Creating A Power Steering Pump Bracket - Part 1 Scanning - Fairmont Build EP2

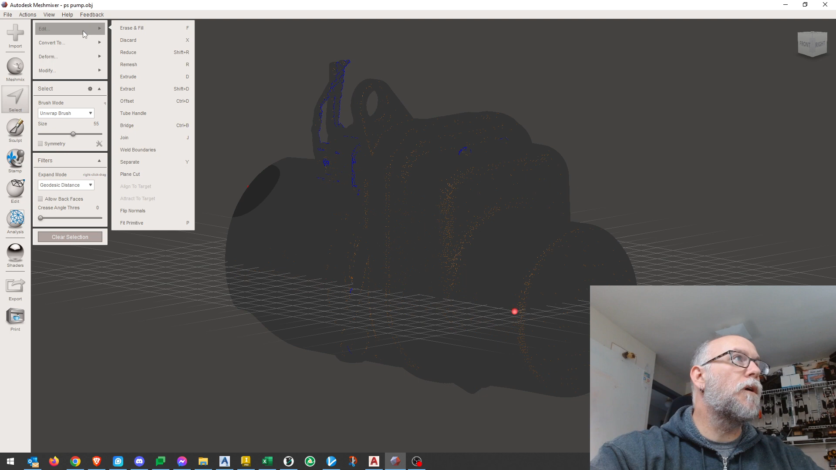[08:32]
But like it'll get 3 to 5 thousandths pretty easily. So anyway, edit, and then we want to go to reduce,
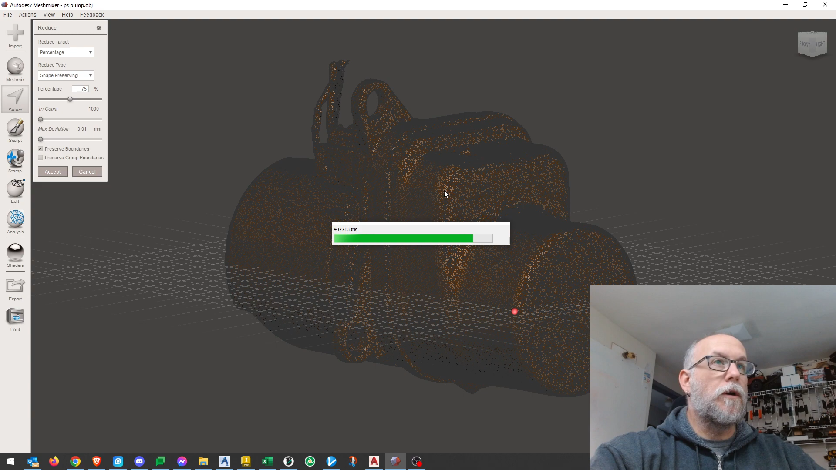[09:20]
It took a lot of the triangles out of it, and it's easier to work with it in inventor when you open a part inside of an assembly file. Then it makes meshes transparent and you can see through them. And so, if you have fewer triangles, then there's fewer lines you have to look through to see things.
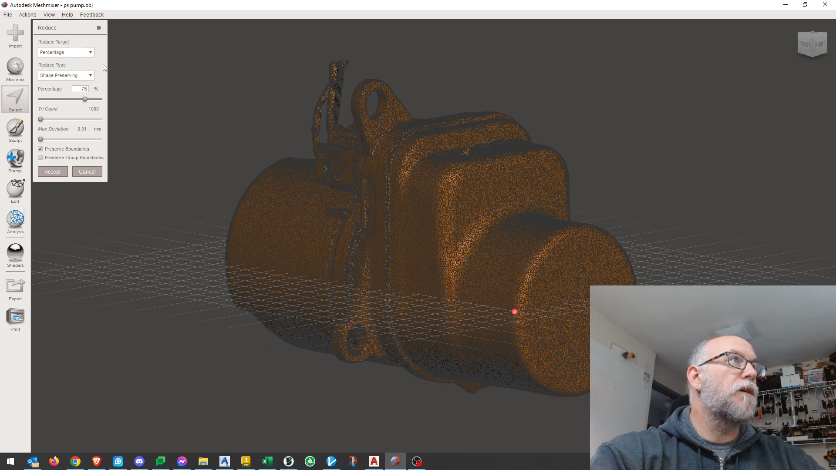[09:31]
So, anyway, that's that looks like that's pretty acceptable if you look at that. So, we're going to accept that.
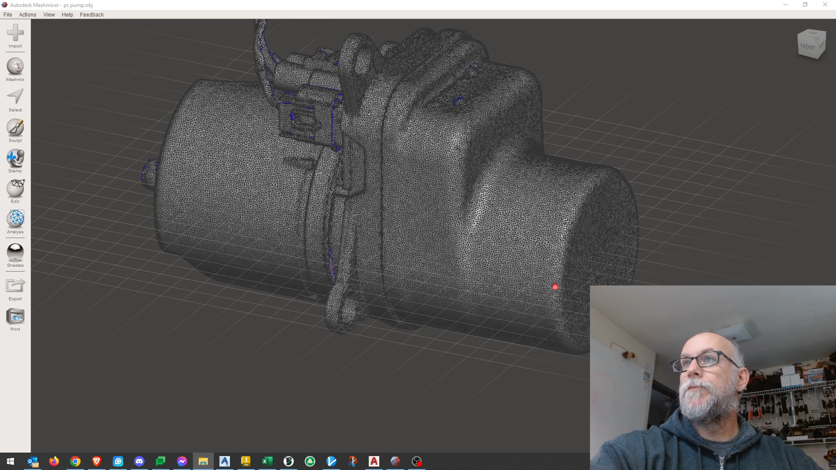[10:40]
And so if I go to here, you can see the original was 148 meg, and this new reduced one is 26, so that's a lot smaller file to deal with. So anyway, that's how I reduce my triangles in Mesh Mixer.
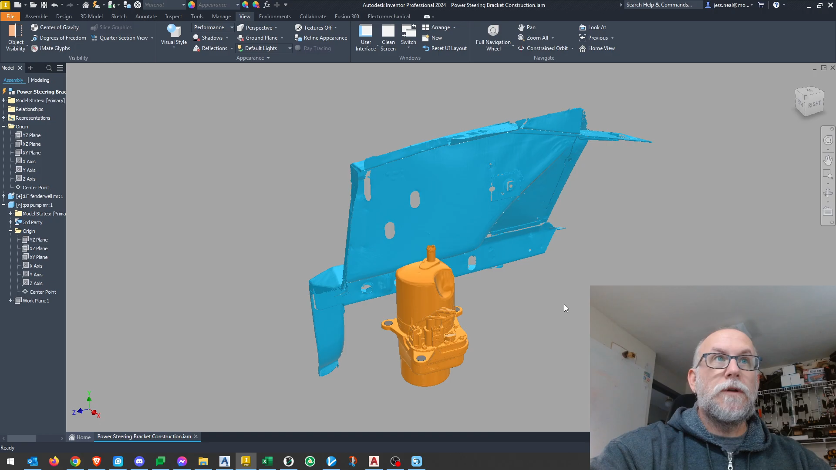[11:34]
inner fender and down into the top of this power steering pump. So stay tuned for part two, and thanks for watching.